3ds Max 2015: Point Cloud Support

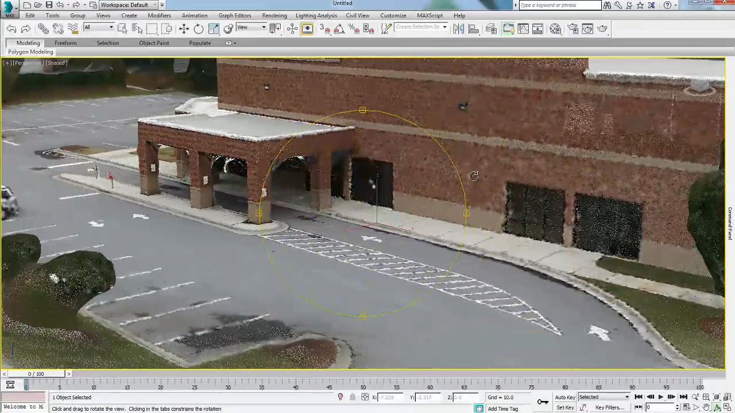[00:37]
AutoCAD, Autodesk Revit and Autodesk Inventor software.
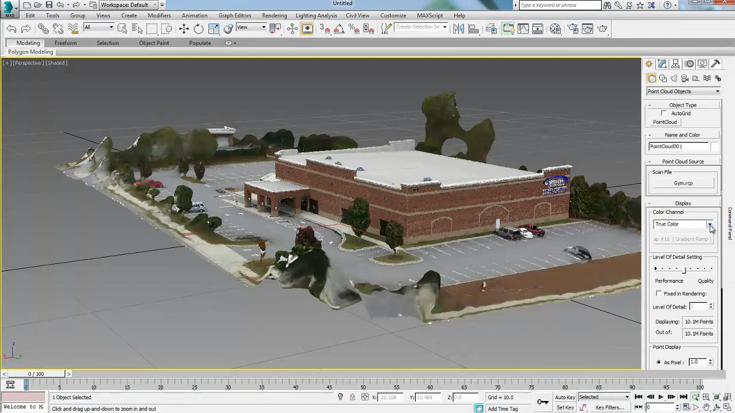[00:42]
Modelers can view point clouds using different color channels including TrueColor,
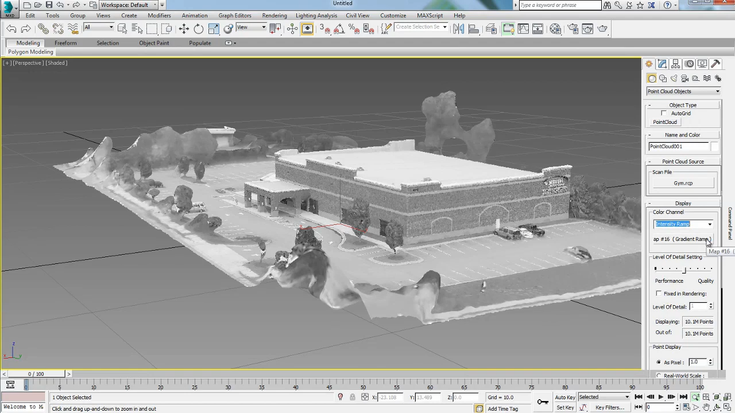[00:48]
Intensity and Elevation ramp directly in a viewport permitting certain flexibility in display and understanding of the point cloud.
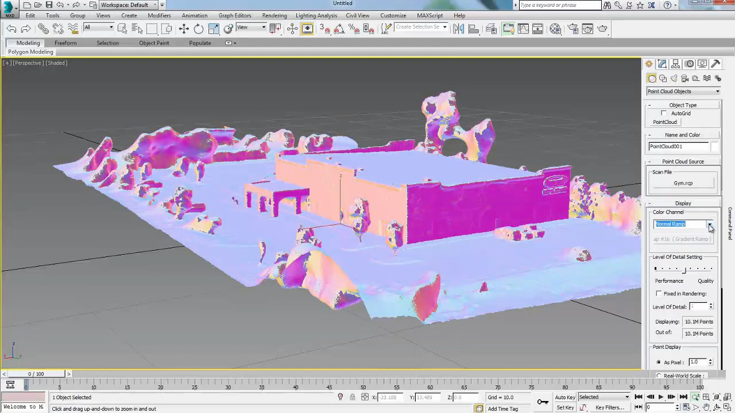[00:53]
With the adjustment of the section box,
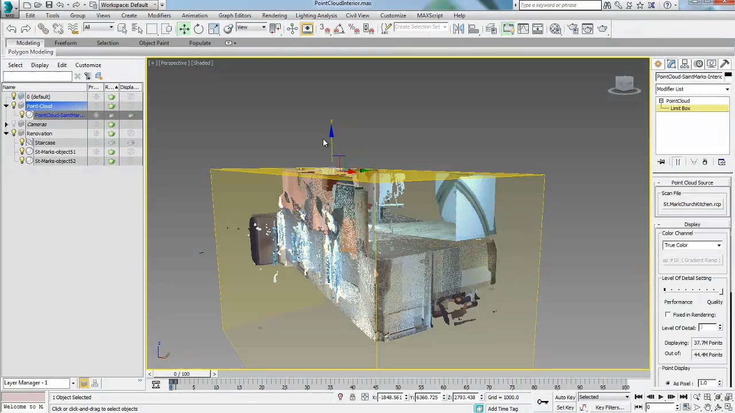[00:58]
users can delimit the extent of the cloud display to reduce computing time and perform various tasks.
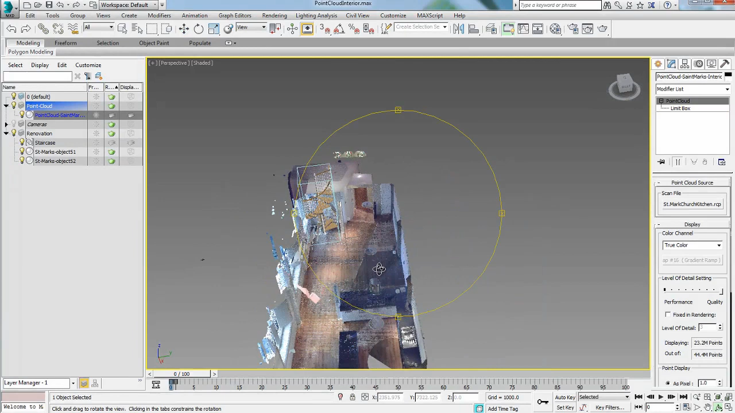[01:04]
The ability to snap to point cloud vertices
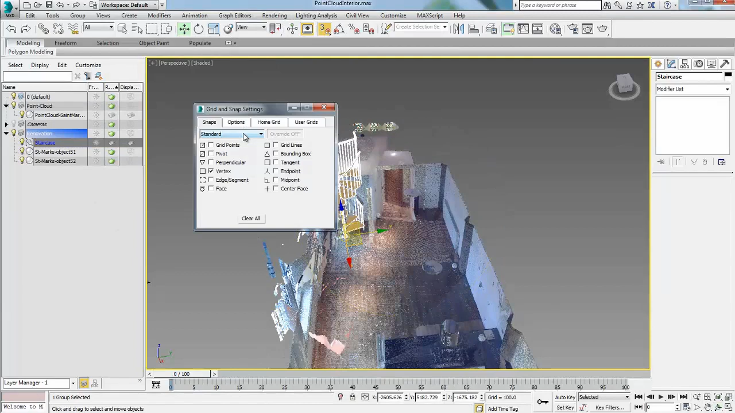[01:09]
allows for easy placement of other geometry as well as creation of new geometry in context.
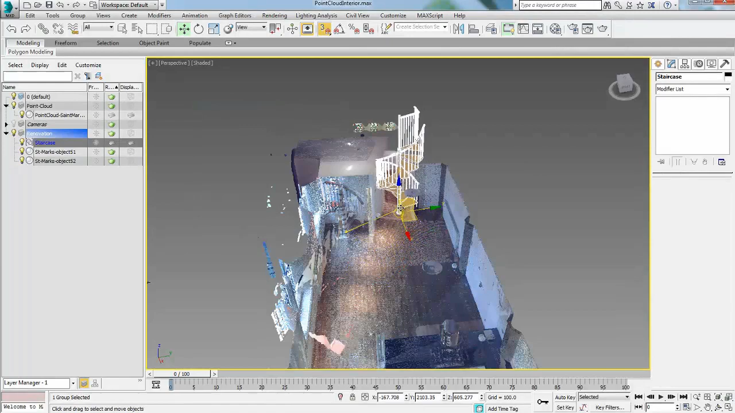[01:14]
Point clouds can be rendered as displayed in the viewport with the NVIDIA mental ray renderer.
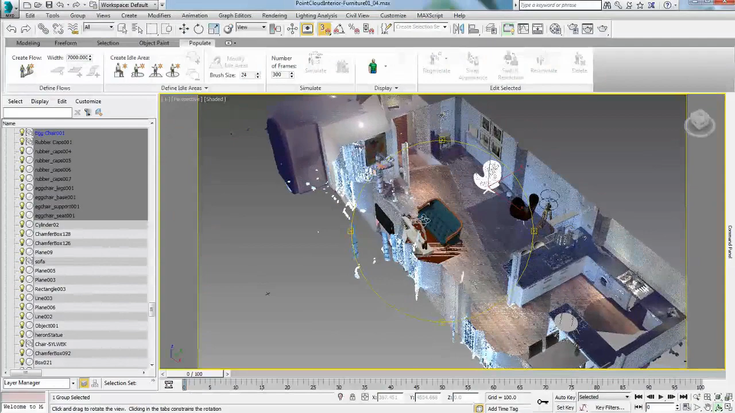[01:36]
and 3ds Max Design 2015 enables designer to visualize CG
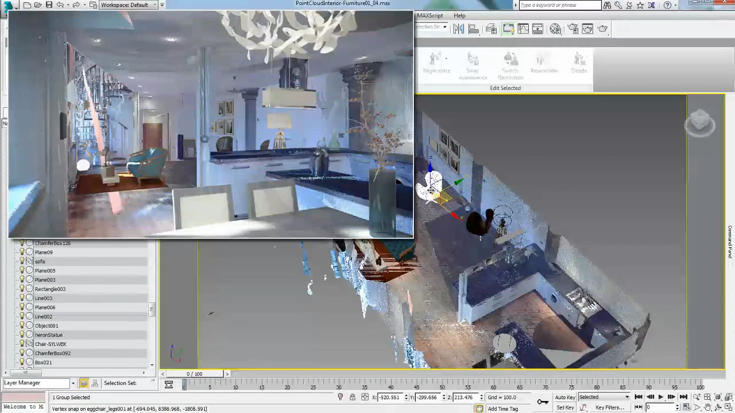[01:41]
objects in real-world contexts in order to better communicate designs or to pre-visualize animation shots.